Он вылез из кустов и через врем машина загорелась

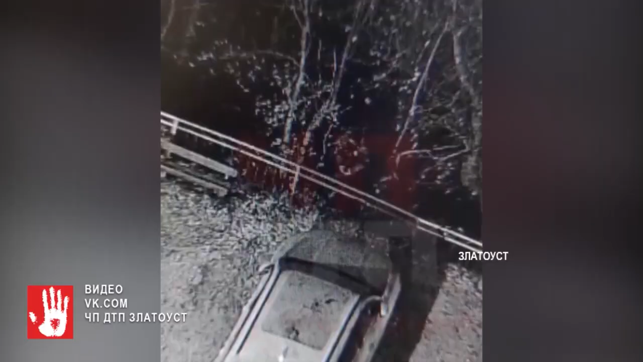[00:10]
Судя по видео, из кустов выходит человек, что-то поджигает в руках и подходит к капоту машины. После этого иномарка вспыхнула, а преступник сбежал.